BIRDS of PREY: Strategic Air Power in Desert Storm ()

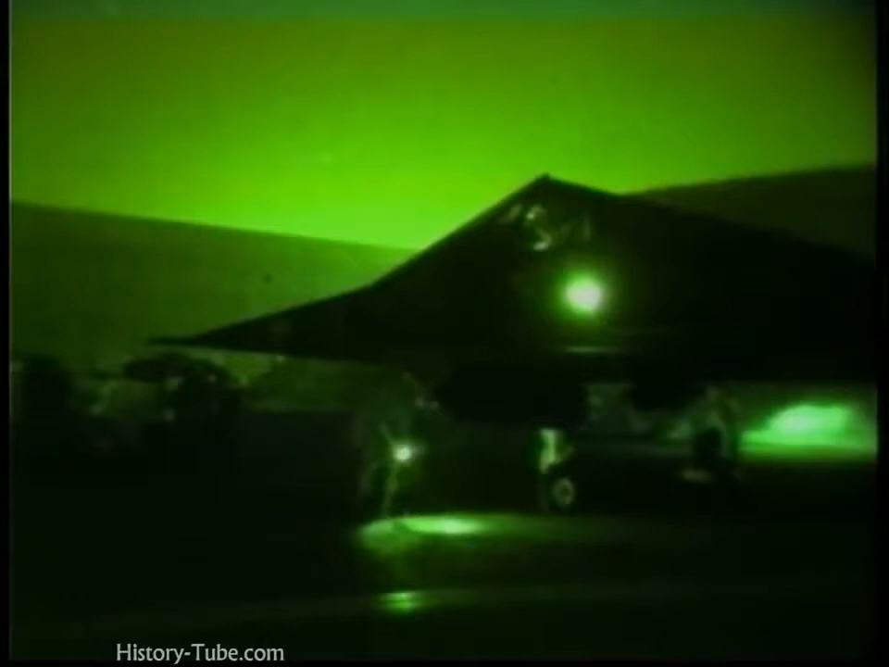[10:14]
H hour was 0300 on January 17th, 1991.
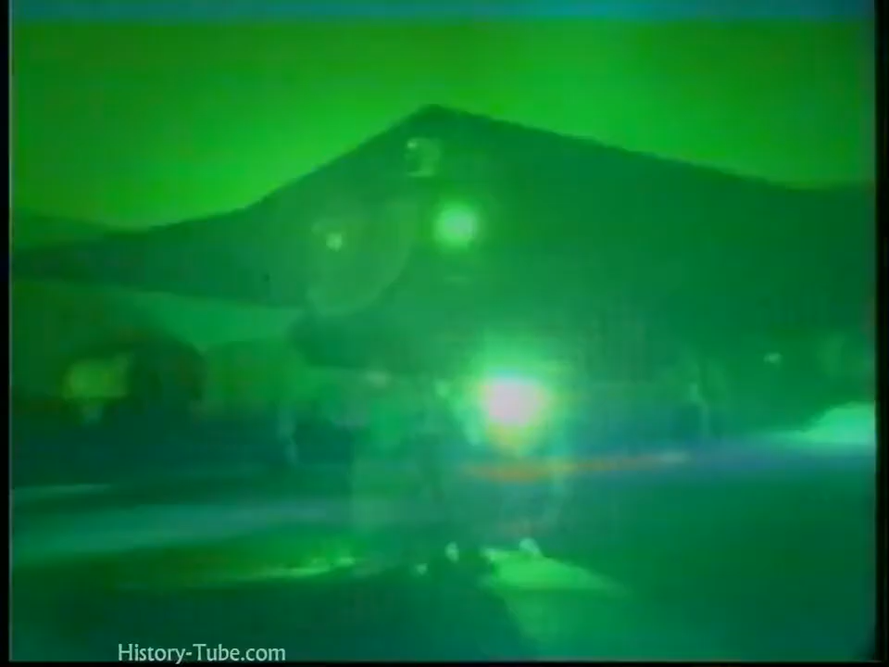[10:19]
That was when the first bomb would fall on Baghdad,
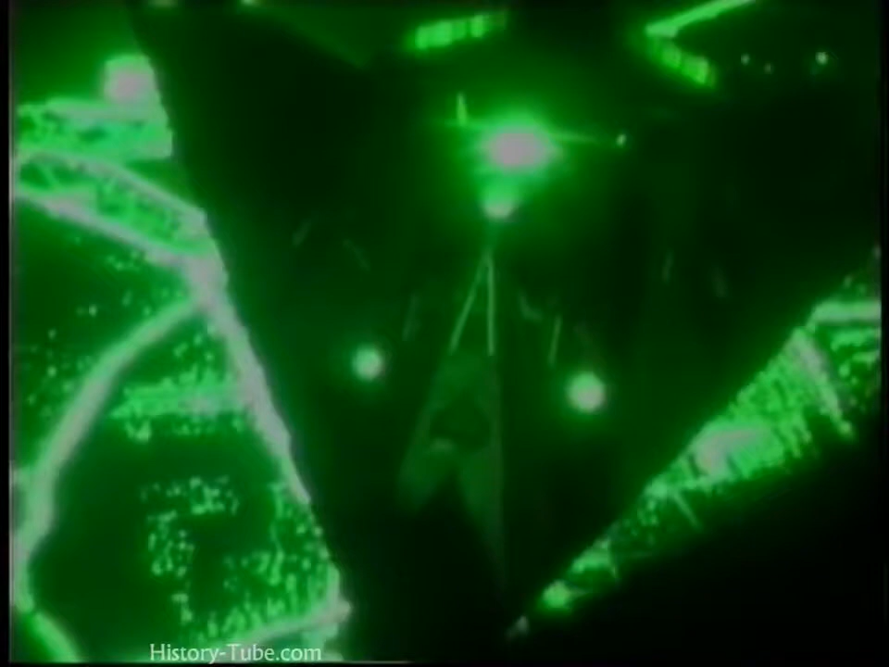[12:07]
the F-117 struck almost a third of the targets on the first day.
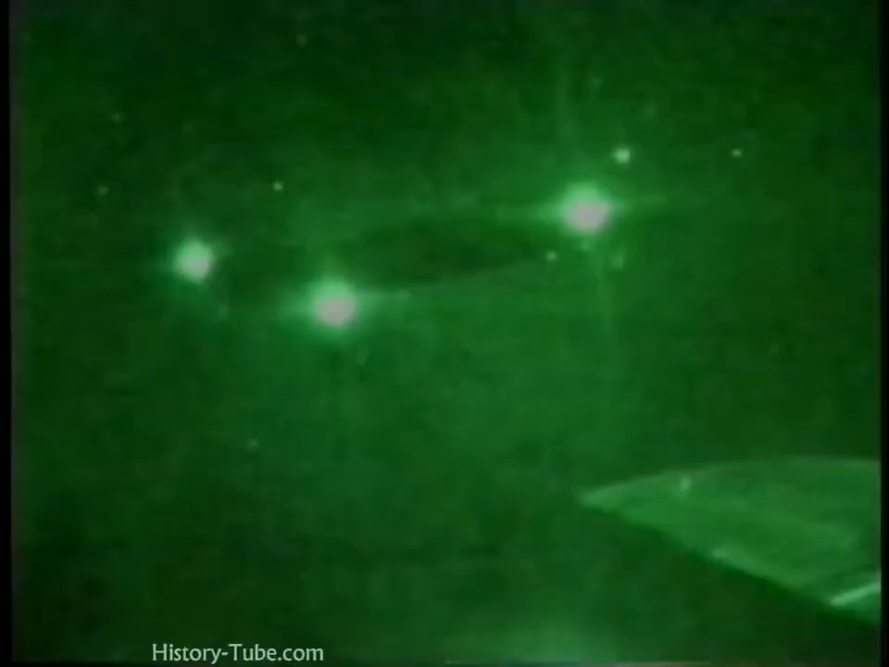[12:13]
These stealth fighters led the attack, penetrating the Iraqi IADs unseen.
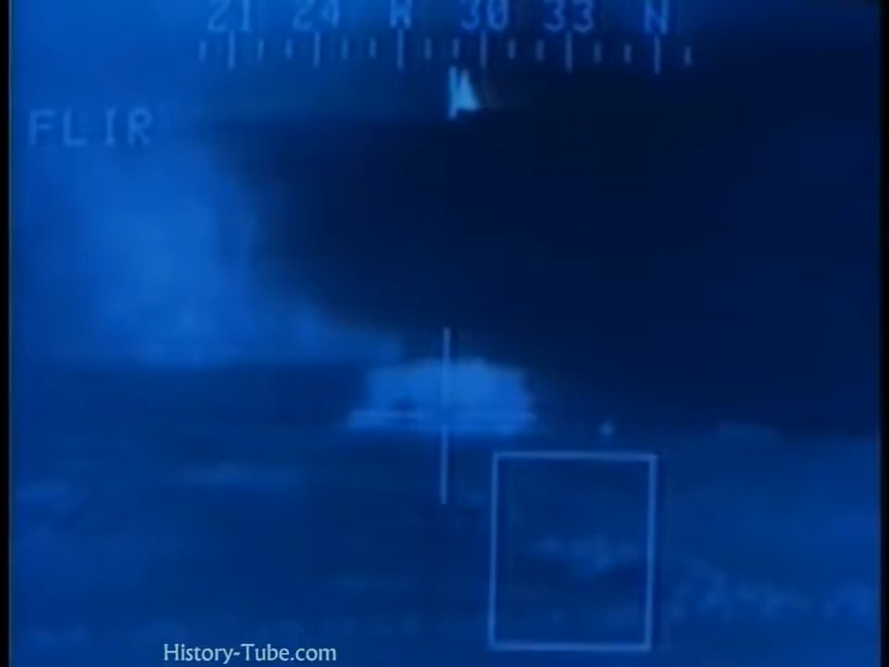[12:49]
At H minus 21 minutes, 8 Apache gunships, guided by Air Force Pavlo helicopters,
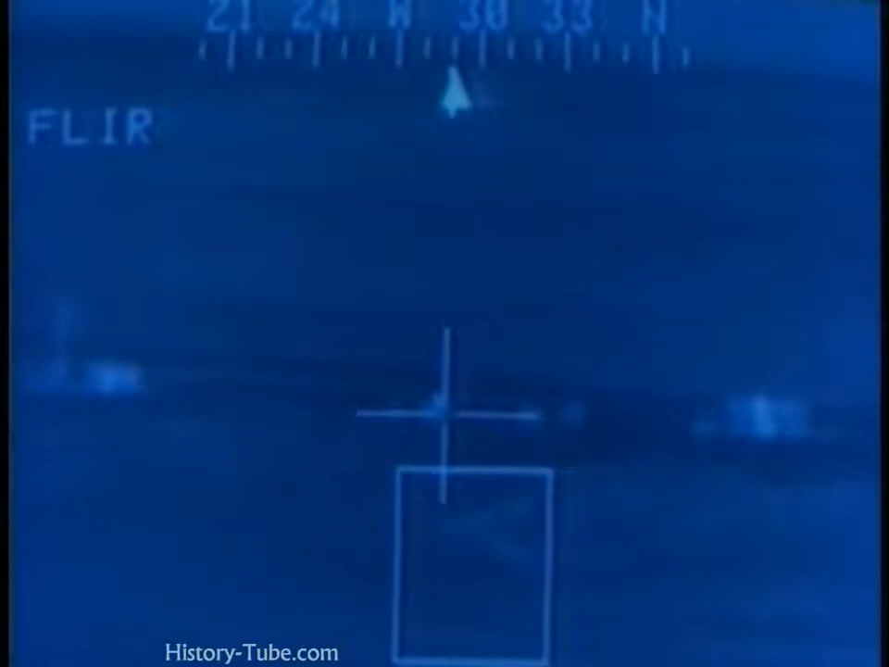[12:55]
took out 2 Iraqi reporting sites on the border.
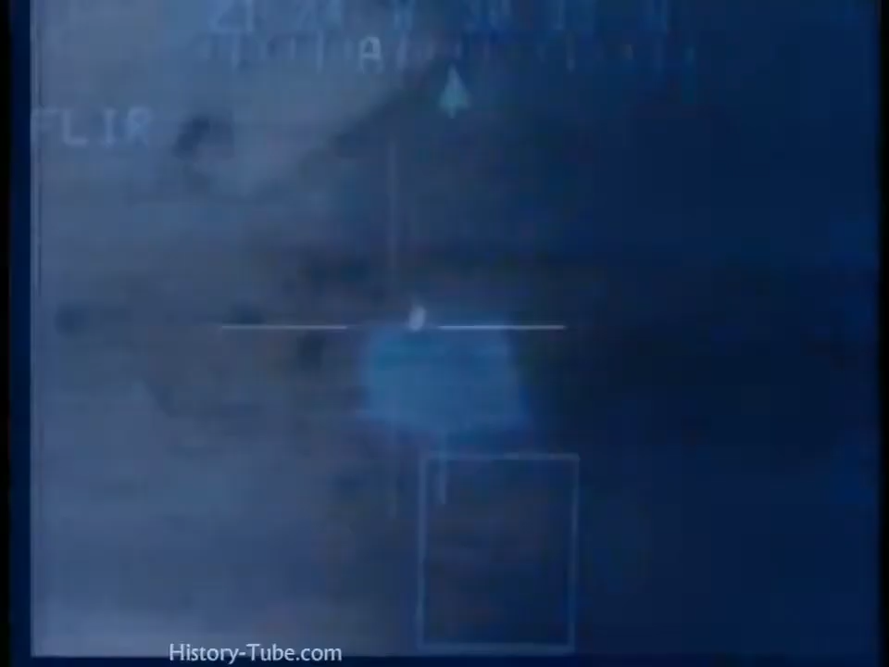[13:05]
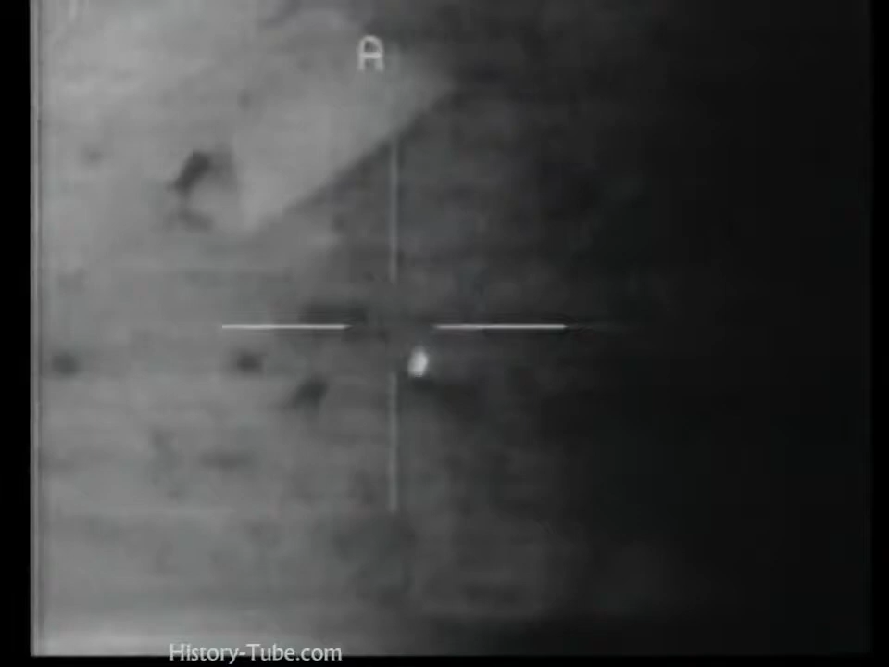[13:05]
The first actual bomb to fall on Iraq, that occurred at about 9 minutes before we referred to as H hour.
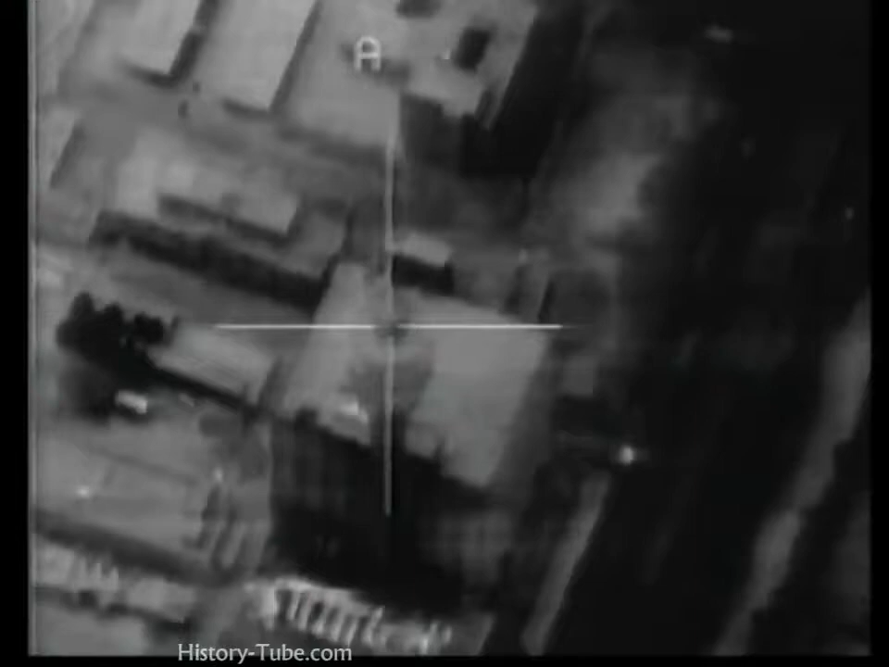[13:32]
What we refer to as the AT&T building is really their central comm node in the whole country. If you remember when the CNN guy was reporting and he went blank at H hour plus about 4 seconds,
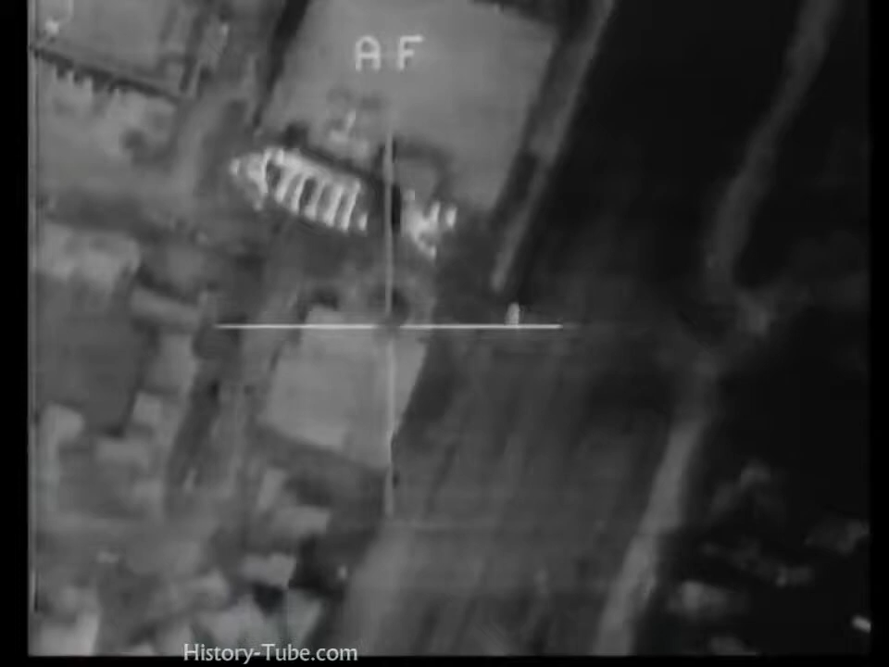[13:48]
that was that bomb hitting the AT&T building.
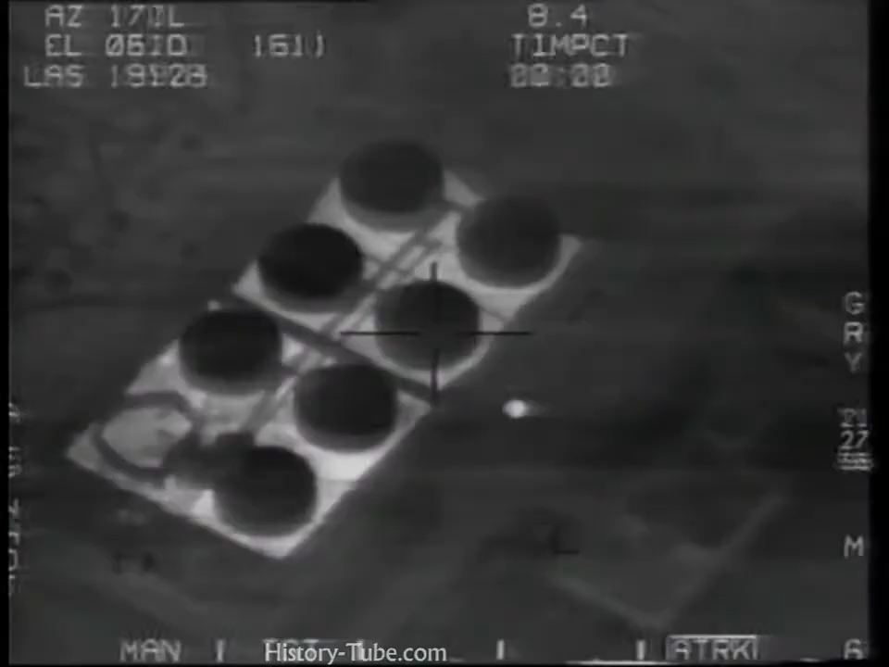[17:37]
and chemical storage sites and cripple Saddam's ability to produce and research these weapons.
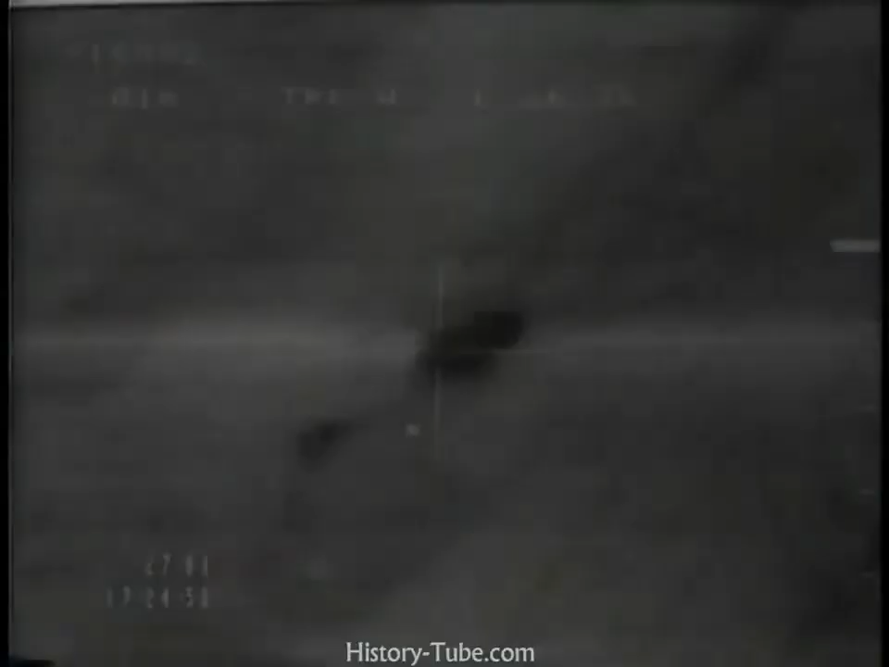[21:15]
There's a hit. There's a shack. And, oh yeah, keep it in narrow. Secondaries, big time secondaries.
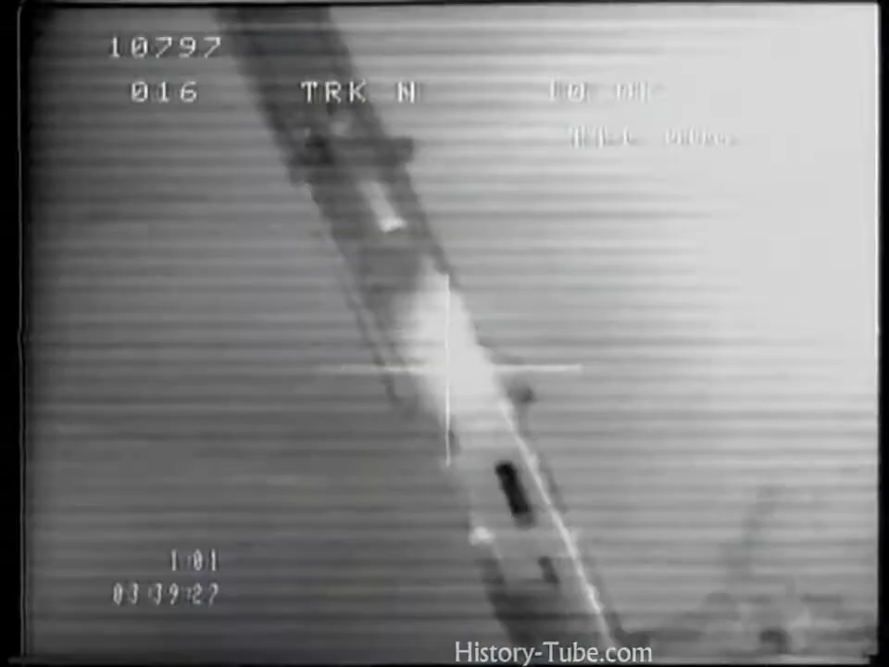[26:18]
On day 4 or 5, I put 11
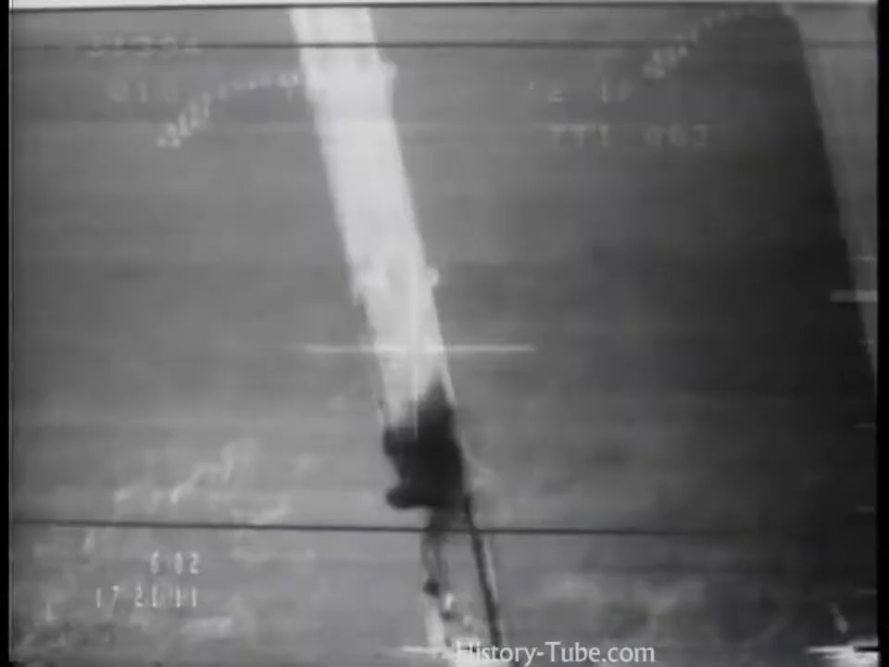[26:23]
F-117s and 4 F-111s, dropping precision bombs. And we put 7 bridges in the water the first night.
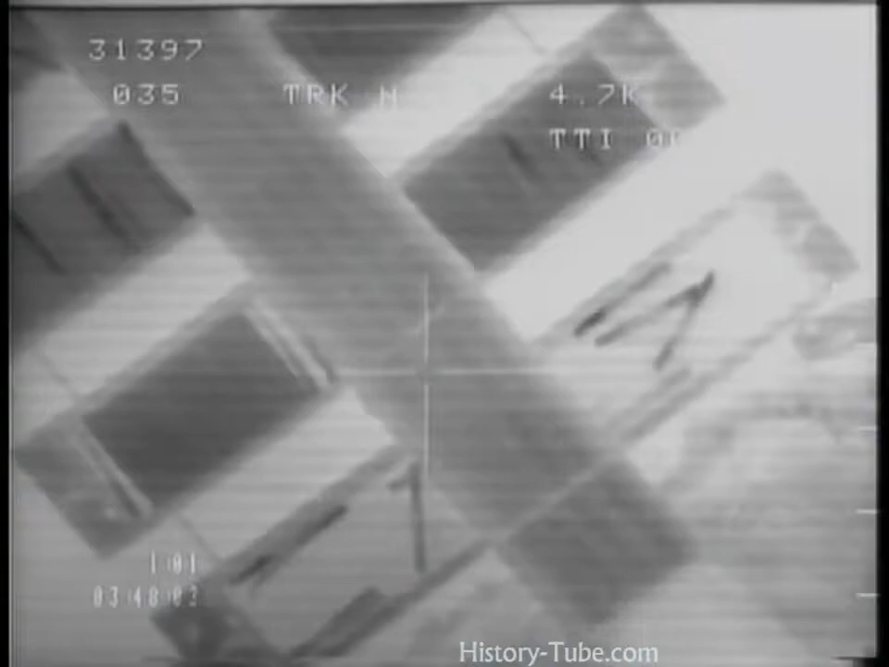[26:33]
Iraqi engineers built pontoon bridges to replace the destroyed ones. Allied planes returned and took them out as well. Other aircraft trolled for convoys.
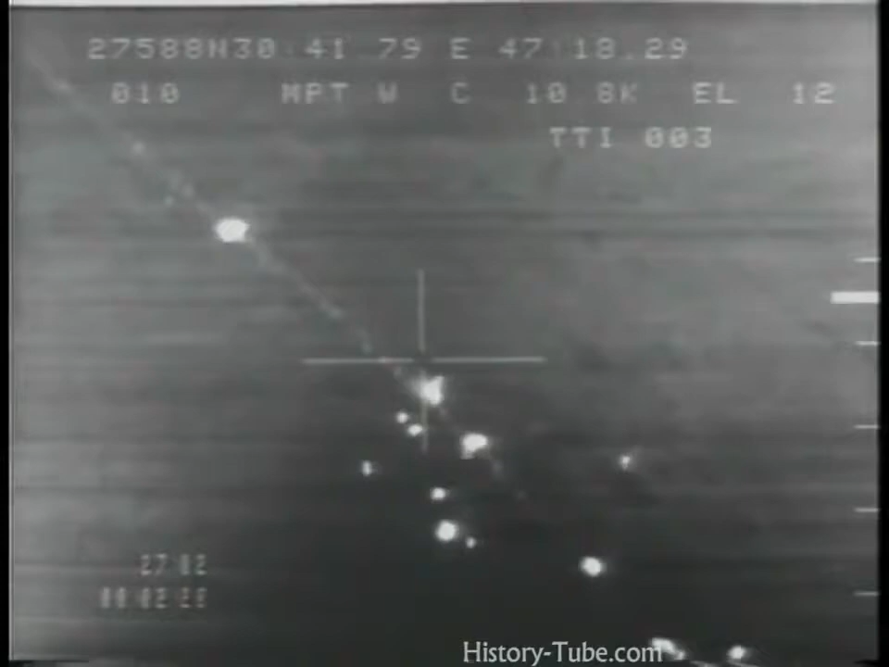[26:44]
The resupply of the Iraqi army slowed from 20,000 tons a day to 2,000 tons.